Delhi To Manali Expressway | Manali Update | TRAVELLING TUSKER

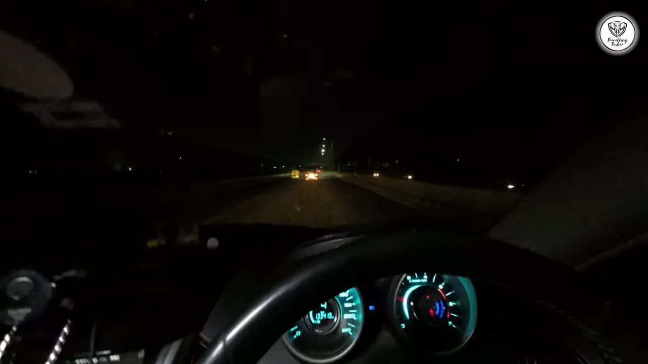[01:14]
रोड देखो भाई, अभी बिल्कुल खाली. टाइम हो रहा है रात के 12:30 बज रहे हैं और बिल्कुल खाली. अब रास्ते में हमें रास्ते में कोई मिलेगा भी नहीं यार. बिल्कुल आराम से पहुंचेंगे. और हमने, हमारा प्लान यही है कि अराउंड 10 बजे तक हम लोग अटल टनल क्रॉस कर लें.
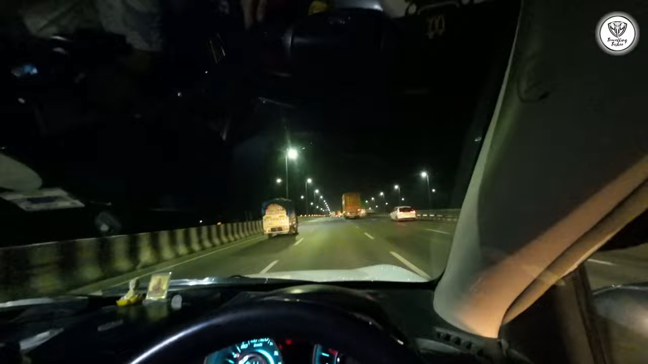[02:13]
टाइम हो गया 1:47, आधा पौना घंटा दिल्ली में ही वो हो गया था हमारा. अब आएगा इसके बाद पानीपत टोल.
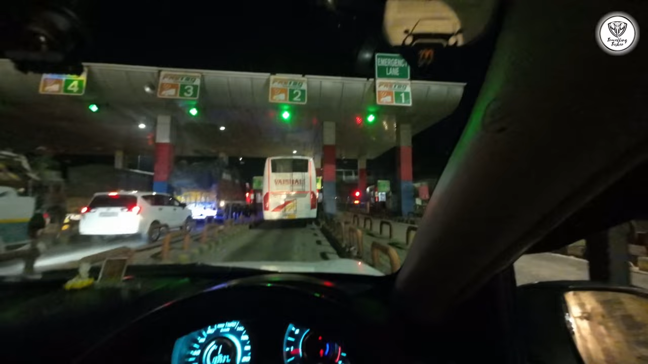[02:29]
ये करनाल वाला टोल है यार, और इस पे हम लोग करीब 25 से खड़े हैं.
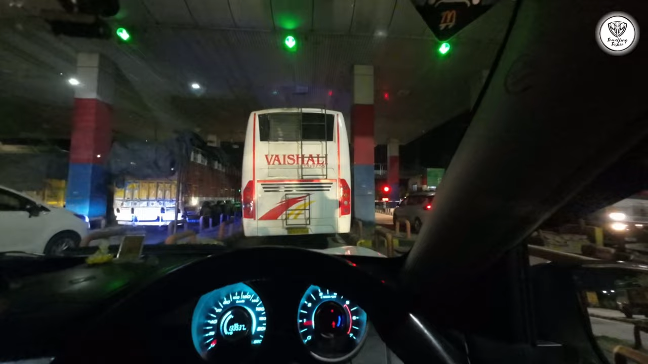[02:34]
और इन लोगों ने भाई कोई मतलब नहीं है इन लोगों को कि भाई के वो चेंज करना है या नहीं करना है,
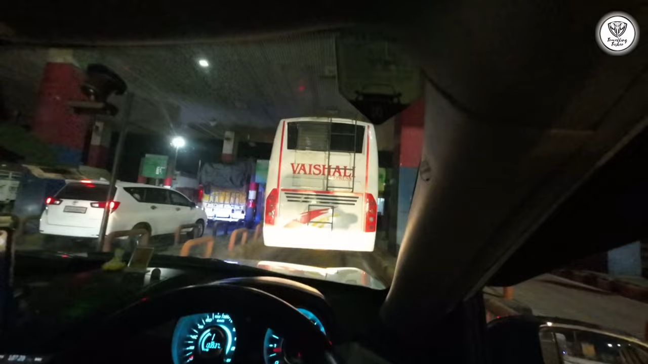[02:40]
मतलब जैसे लेन के लिए रुकते हैं.